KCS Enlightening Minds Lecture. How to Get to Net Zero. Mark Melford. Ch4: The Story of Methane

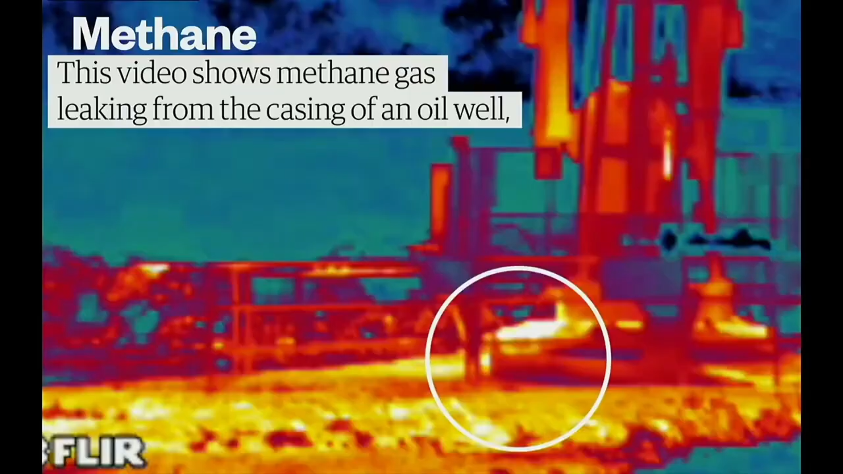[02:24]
you can see it escaping at the base of this oil well essentially just because the oil well is
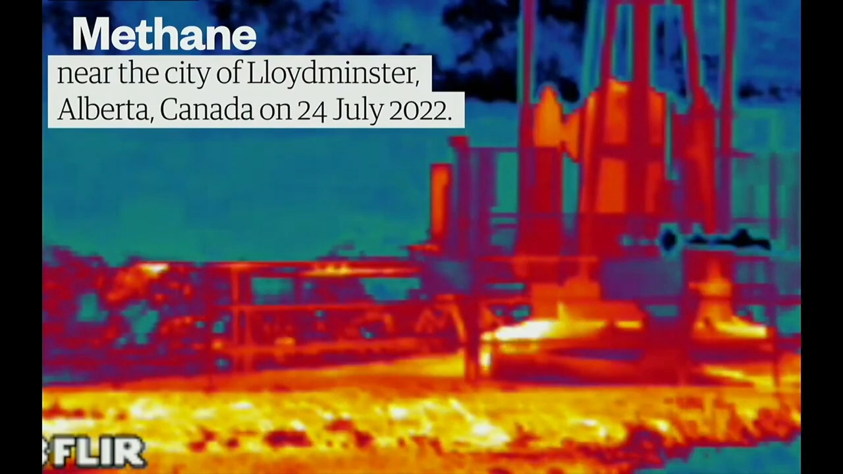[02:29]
imperfectly maintained um yeah